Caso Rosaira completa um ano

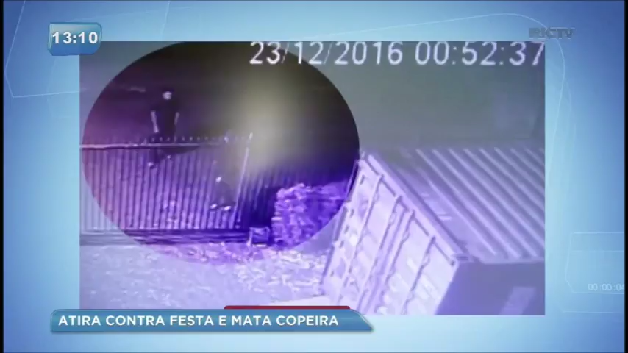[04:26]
essas imagens registradas por câmeras de segurança Katia também usou bombinhas Eu estava na intenção de fazer um barulho realmente Certo